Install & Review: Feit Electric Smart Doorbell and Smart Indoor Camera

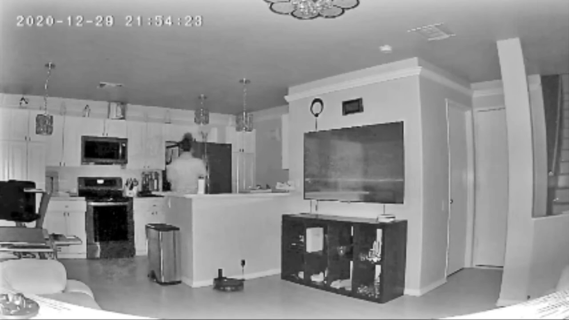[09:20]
Excuse me, what are you doing? I was looking for the scissors. Yeah, right. I still see you.